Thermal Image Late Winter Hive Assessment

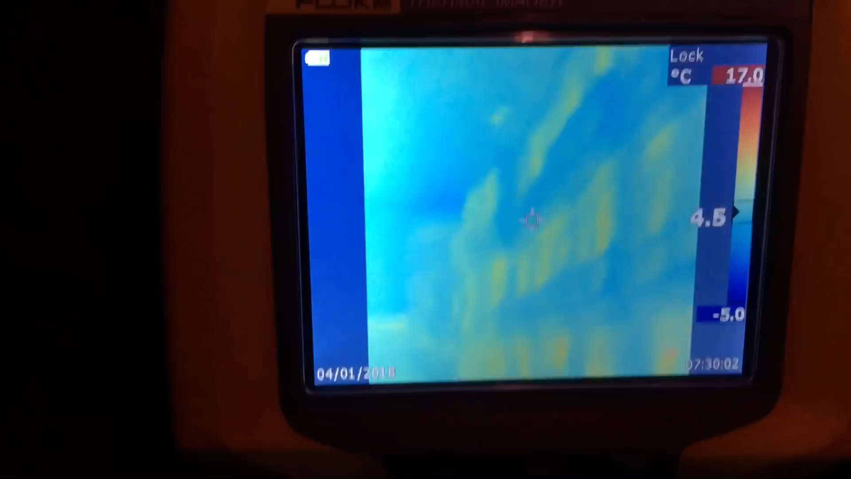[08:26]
On screen: scale top 17.0°C, scale bottom -5.0°C
and assess these guys when I get them out look at all the heat so that very effectively put my mind at ease